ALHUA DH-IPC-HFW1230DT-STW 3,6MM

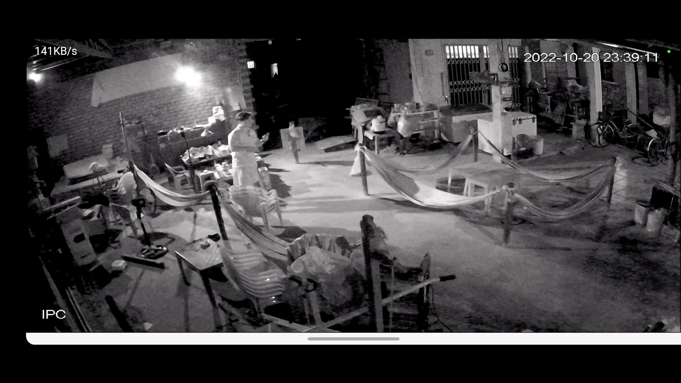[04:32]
được có màu Rồi nó đã chuyển qua rồi ha Giờ cái đèn bên kia nó đã tắt Tại mình mở khá là nhiều cái con camera Mình đang đặt một cái con F2B ở đây nữa nè Và con thấy nó đang rọi ra và nó lại sáng luôn Cứ ở phía sau nữa Để mình dẹp cái con F2B đi Tại mình đang đặt hai con F2B Một con ở dưới này Và một con ở trên cái bên con 1230DT Thì video sau mình sẽ so sánh giữa hai con này với nhau Và bà con sẽ nên chọn cái dòng nào À cái phần mờ mờ này là cái bịch nilon này mình chưa gỡ nè Mình cứ nghĩ
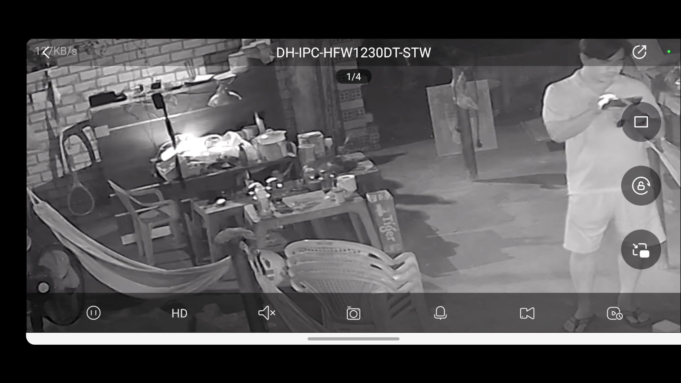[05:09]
Nhưng mà nếu mày có chọn mà không ảnh hưởng Thì bà con thấy cái màu đen nó khá là tốt nè Bây giờ mình gỡ luôn Thôi để mình gỡ luôn đi Chứ để gì Nhìn nó khó chịu quá Mình sẽ thẳng mình mở đây mình test Cái tính năng là mình bật lên nó Nó có chuyện
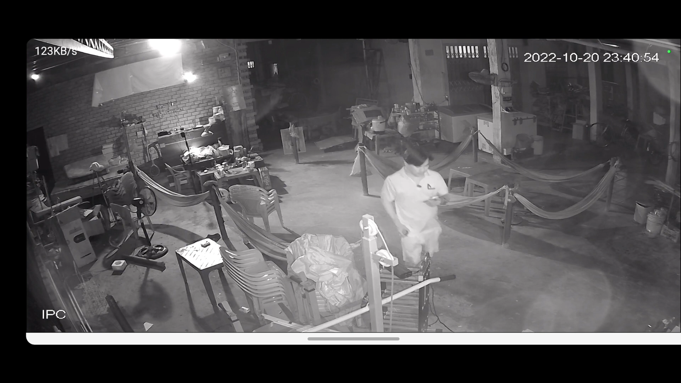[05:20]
về cái ánh sáng có màu ban đêm Khi điều kiện ánh sáng yếu Có màu hay không nha Mình tính đâu mình không gỡ Bây giờ bắt buộc phải gỡ rồi Tại con đợi mình xíu nha Rồi sau khi gỡ cái miếng nilon Ở đây bà con thấy nè Mình đã gỡ cái miếng nilon Khác liền hẳn hoàn toàn nha Có cái là do cái đèn hồng ngoại Nó rội vào cái miếng nilon Nó ánh ngược lên Nên nó bị tạo ra cái hiện tượng mờ mờ khi nãy Định qua video sau vừa gỡ Nói chung được nào con phải gỡ rồi Ông gỡ thì không có cho bà con cái hình ảnh xác thật được Vậy cái con camera 1230 này Sẽ phù hợp ở trong trường hợp nào Một á Là bà con có thể dùng nó để add vào đầu ghi Như KB,
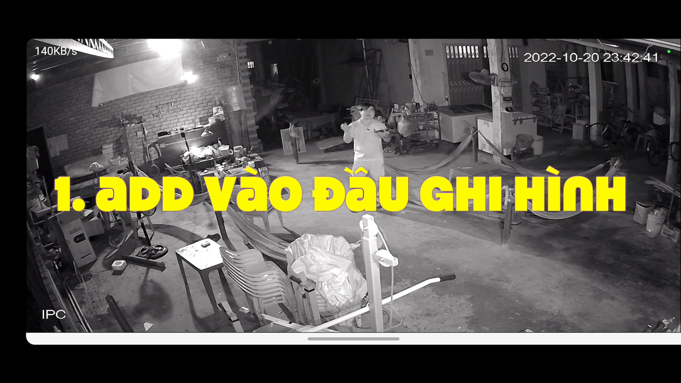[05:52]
Aho hay là Hình như hit dẫn add được nha Cái này mình chưa test để bữa nào mình test lại Nhưng mình nhớ là để add được á Có nghĩa là nó còn hỗ trợ on-vip Khá là nhiều